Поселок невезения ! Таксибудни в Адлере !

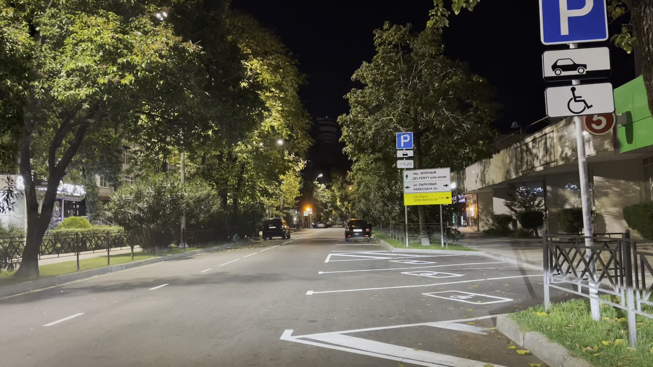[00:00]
Итак, приветствую, друзья. Всем огромнейший привет. Мы сегодня, знаете, что с вами? Мы сегодня с утра прокатимся по ночному городу и посмотрим, как же все-таки пишет у нас iPhone в паре с DJI. iPhone у нас, соответственно, я поставил у нас HD качество. 30 кадров в секунду. Потому что, по идее, ночью, чем меньше кадров, тем, соответственно, качество будет лучше.
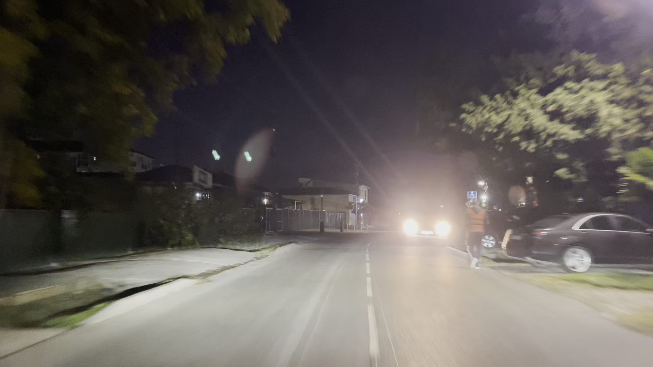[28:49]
Здесь ловить нечего. Здесь, видите, у нас на встречке постоянно стоят машины. Все, мы сейчас с вами поедем в сторону Сочи. Пускай мы лучше порожняком проедем. Но зато, как говорится, не будет таких вот отбоев. Все. Потому что здесь, вот в этой части, я не хочу никого обидеть, но это факт. Постоянно эти отбои, все. Но вот видите, да, что проехал больше половины пути. Ну, на секундочку, больше половины пути проехал. И берут и отменяют заказ. Притом подача была сверх большая, 8 километров.
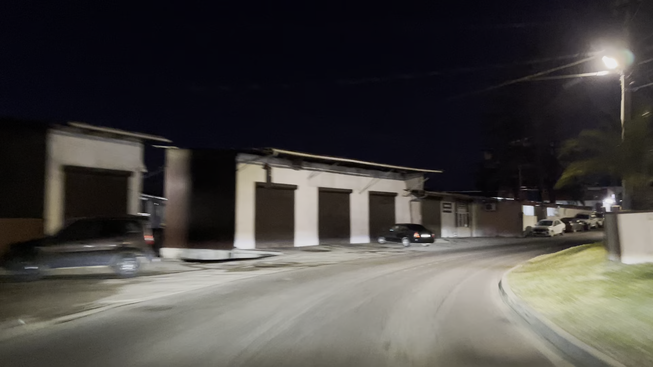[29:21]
Мы проехали 5 километров. 5 километров доехали до заказа. Это синдром экономщиков.
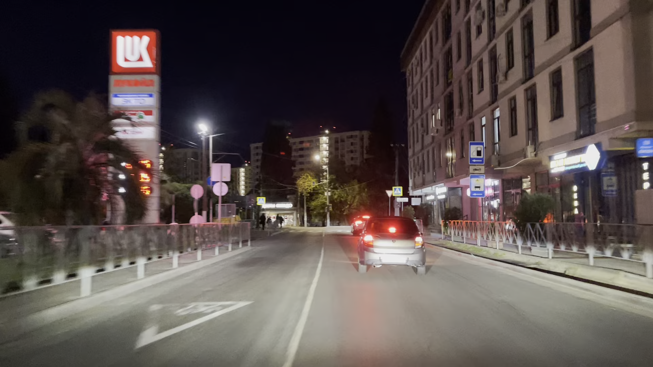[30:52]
Ну, а мы с вами что, давайте посмотрим. Это у нас урожайный. Мы, кстати, находимся, улица Урожайная, вот это у нас Веселая, вот где вот мы сейчас находимся.
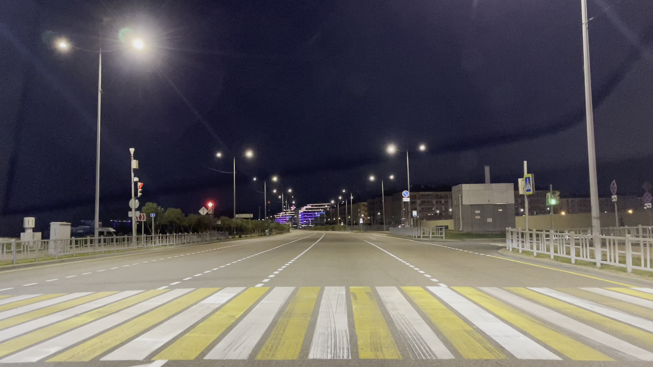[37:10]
Я удивляюсь, почему здесь показано для места. Да, прямо здесь показано, потому что здесь у нас, здесь прерывистая линия, все. Оказывается, здесь можно развернуться на законных основаниях.
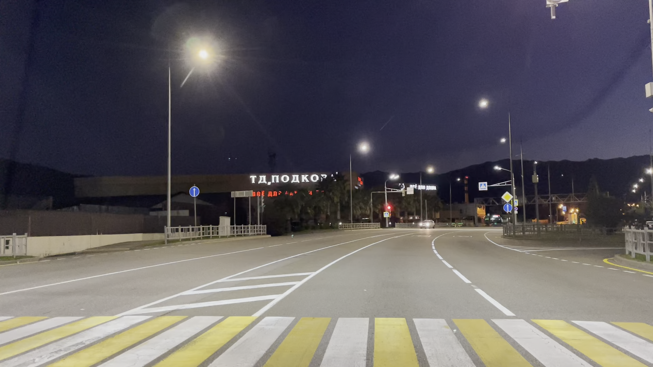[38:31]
Опять же, бестолковые светофоры, нафига они ночью вот эти светофоры, вот зачем, вот кто мне скажет? Не, ну реально надо было доехать до центра Адлера. Что-то не выдержал и поехал на красный. Даже.